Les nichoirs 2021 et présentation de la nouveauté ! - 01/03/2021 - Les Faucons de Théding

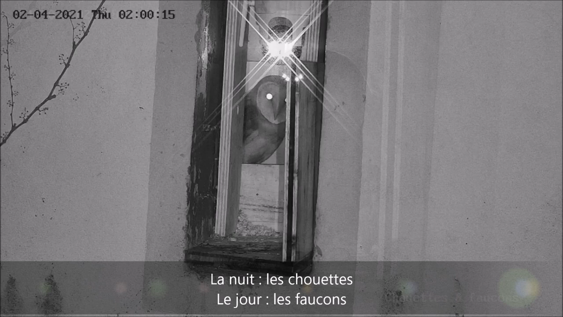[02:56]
Du côté des Chouettes, un zoom est possible.
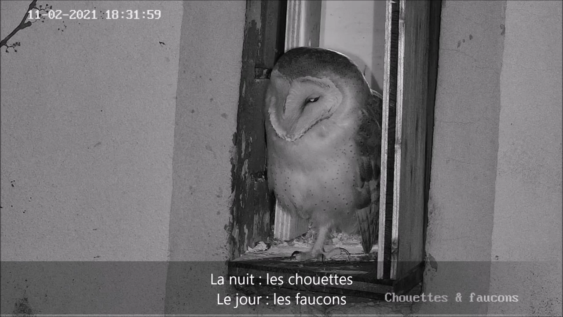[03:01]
Et pourquoi pas un zoom sur sa bague pour pouvoir l'identifier.
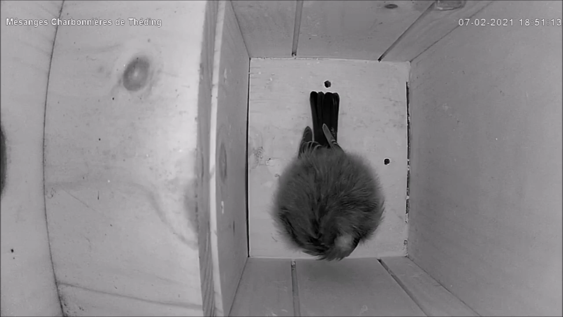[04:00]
Troisième et dernière modification, l'orientation de la caméra qui permet maintenant de voir aussi le balcon.